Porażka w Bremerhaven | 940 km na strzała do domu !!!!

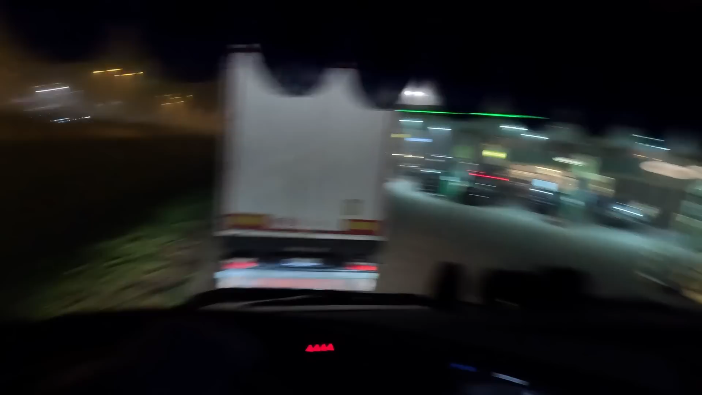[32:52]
Czekaj, za czym ci światełka świecą? No. Też takie miejsce zaczepiste stanąłem, co?
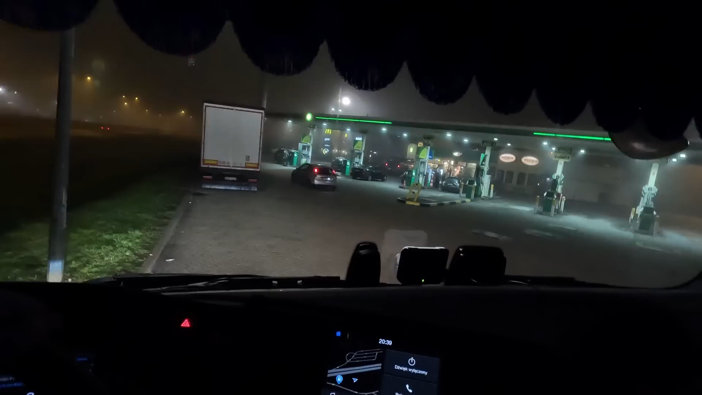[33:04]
Mówię, jak tutaj widzę takie coś, mówię, no to pakuję się, bo nie wiadomo jak tam ten parking, no nie? Więc dobra, stąd to można i elegancko cofnąć, wykręcić, wjechać, przejechać i wyjechać.
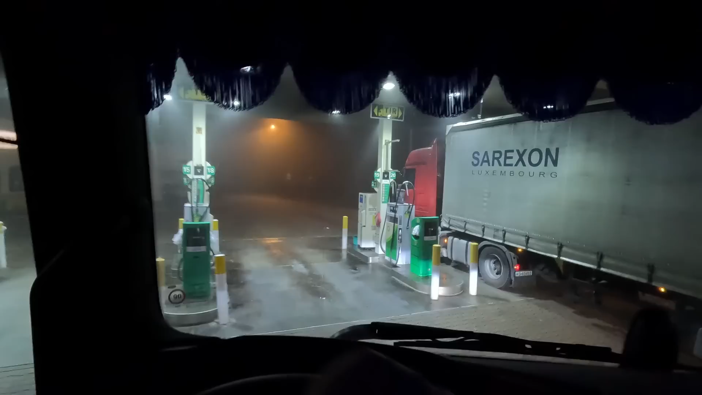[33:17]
Taki ponusi komplecik wszystkiego.
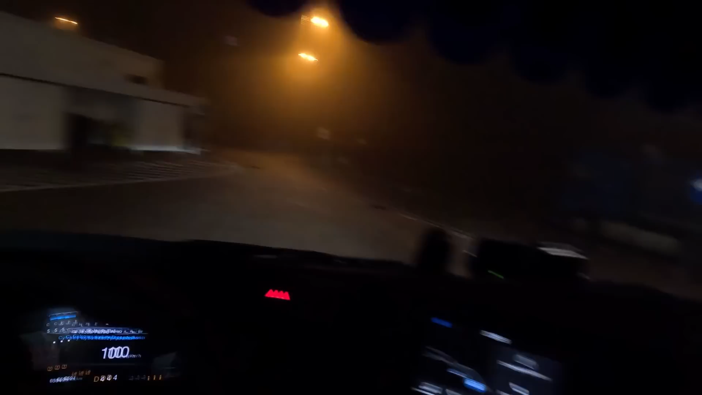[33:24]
No teraz to szybko widać, kurde, teraz to wszystko widać. Czekajcie do mnie.
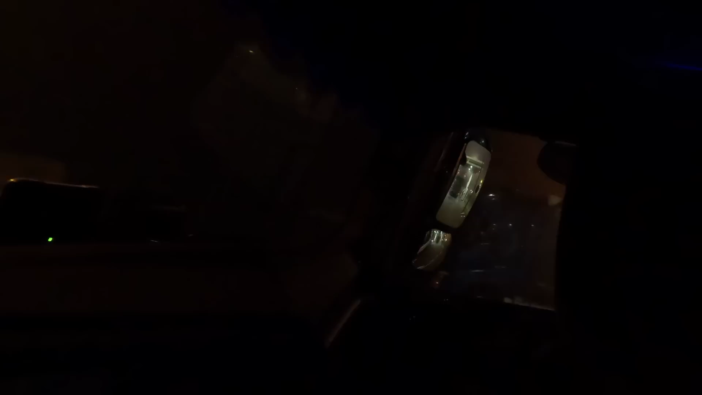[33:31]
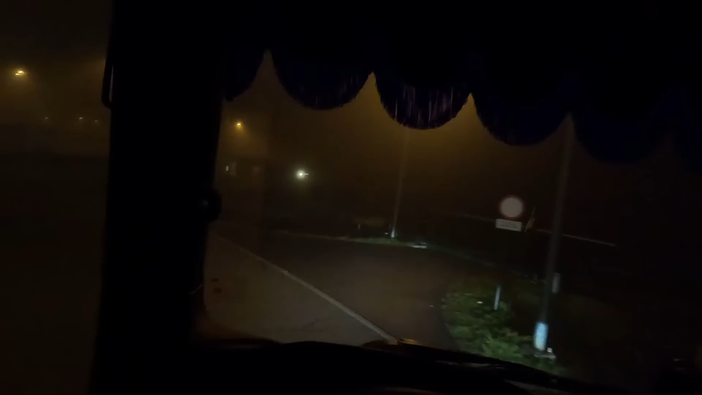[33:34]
Dobra, nawet z mocno nie patrzymy, jak tu jest ten parking, no ale o tej porze czego się spodziewać, no. Na pewno nie, kurde, larytasów, no.
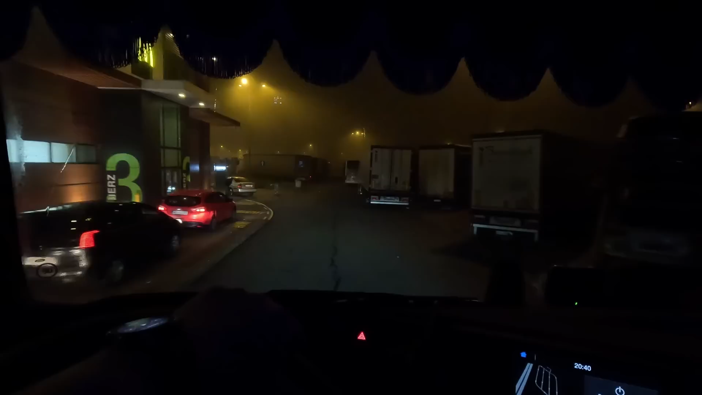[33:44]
No i tak już tutaj za dupami stoją, a widziałem tam jedno miejsce po lewej, ale i tak ogólnie widzicie. Lepton.
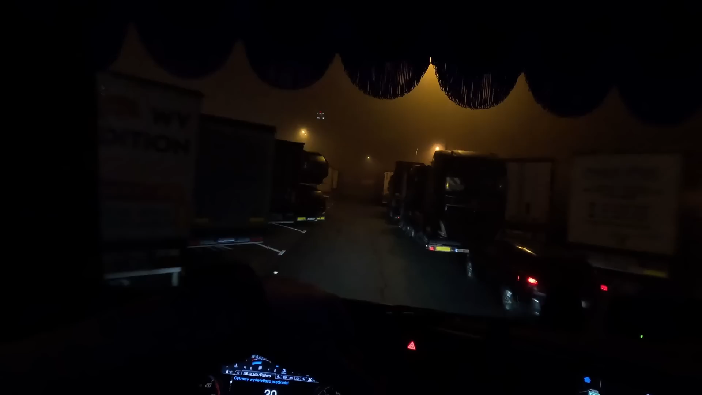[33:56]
Lepton, Lepton, Lepton.
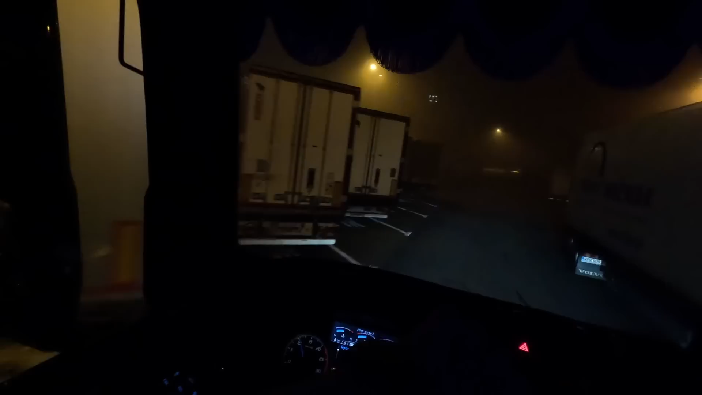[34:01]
Tutaj ktoś próbuje cofać, bo oczywiście z naszego pasa nie wjedziesz, bo oczywiście stoją. Stoją. O, tutaj też kolejny będzie cofać. No a pytanie, dlaczego mi się znowu, czy mi się zaświecił? Czekajcie, gdzie ty tu jesteś? Ciśnienie.
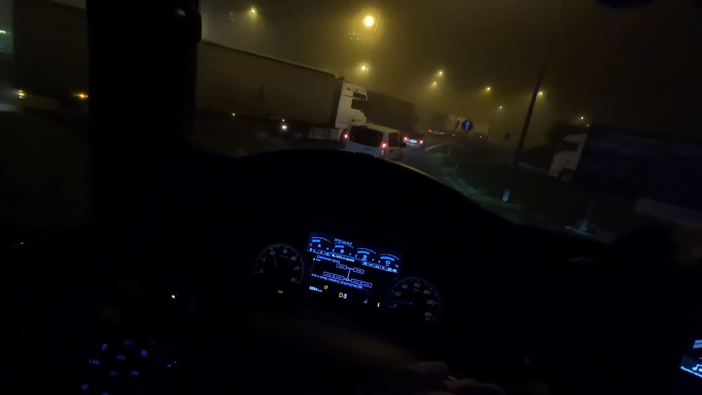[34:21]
Na którym kole niby? Znowu te zewnętrzne? No przecież kurde, nie. Nie uciekało, nie uszło wtedy, co tam było.
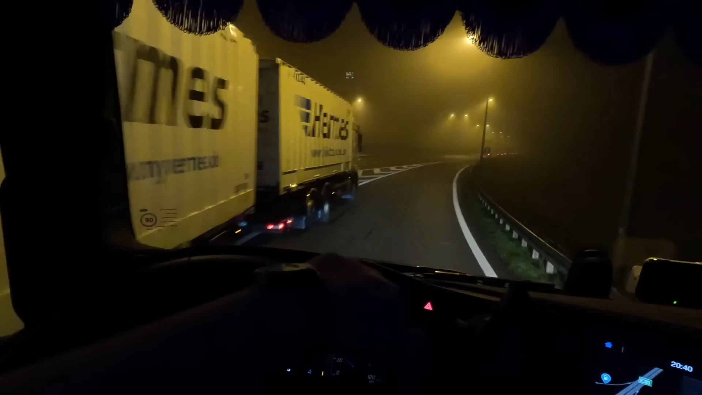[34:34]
Ostatnim razem mówiłem, że poczekajcie, to była pierwsza trasa, no, że mi coś ten prawe koło. Chyba, że trzeba trochę dopompować, no, żeby się nie włączało.
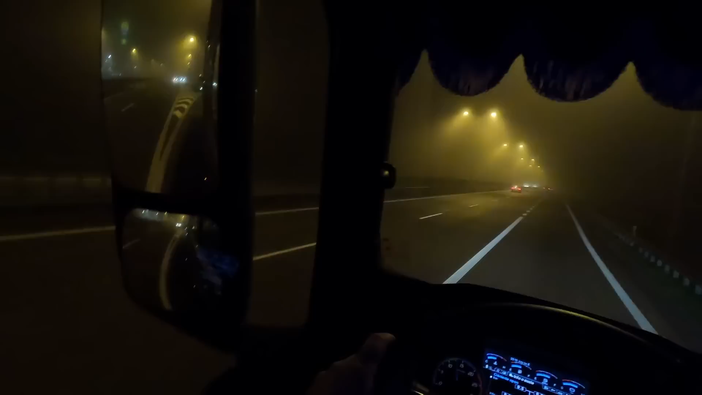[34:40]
No nie? No i dobra, no to jeszcze jedziemy. Ile jeszcze, proszę państwa, jedziemy? I potem dziesiątka. Jeszcze 1,5 godziny i obowiązkowa. Dobra, już chcesz, to wyprzedzaj, no nie powinno się gazu dawać, żeby być lepszym pierwszym i ogólnie, tak? I
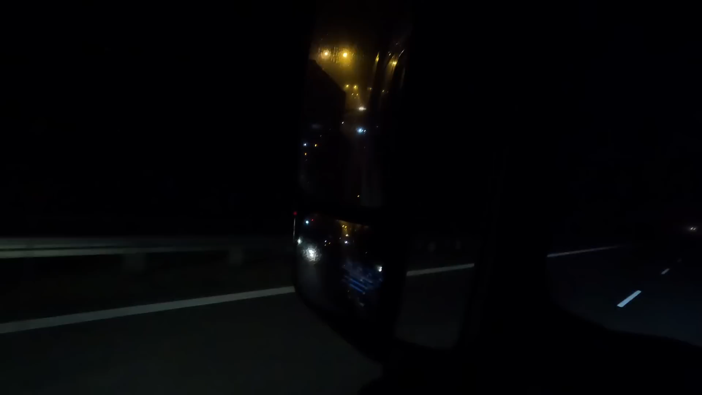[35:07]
już ktoś wyprzedza, to już nie wyprzedza, nie tak jak kurde czasami się widzi takie dziwne momenty, że po chamsku, tak? Typowo po chamsku. No ale dobra, już, ale mu zaje... Już na pewno mroczki przed oczyma na już na pewno mroczki ma. Przez to, że tak mu walnąłem tym długim. Aż ja oślepłem. Dobra, no to jedziemy, nie wiem czy tam dojadę.
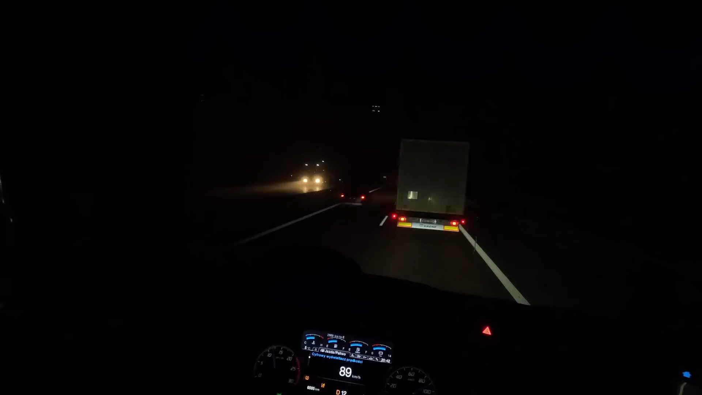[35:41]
Półtorej godziny to będzie 210 kilometr. 220. No, 200, może tak powiedzmy. Więc gdzieś tam dojedziemy za Poznań. Tak mi się wydaje. Fajnie by było. Teraz ja będę się bawić z nim. No nic, chyba że mi ustąpi. Dobra, pędzimy, pędzimy. O, mało co widać.